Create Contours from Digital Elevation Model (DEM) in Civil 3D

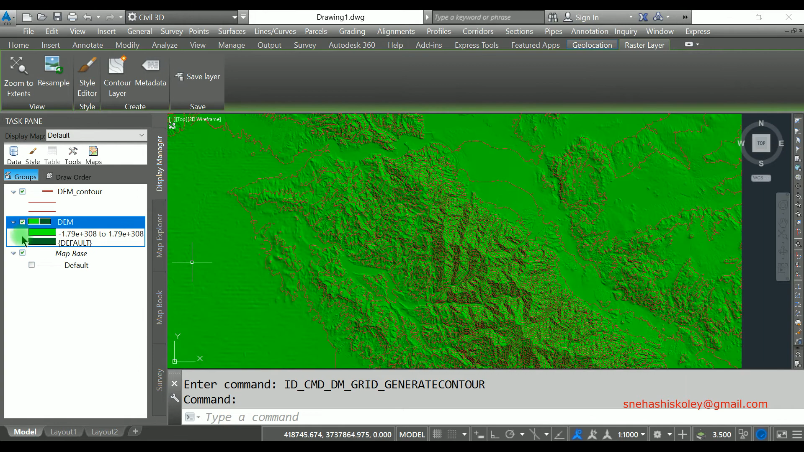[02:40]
अगर इस जब देख सकता है कि आपका कंटूर भाइब गए हो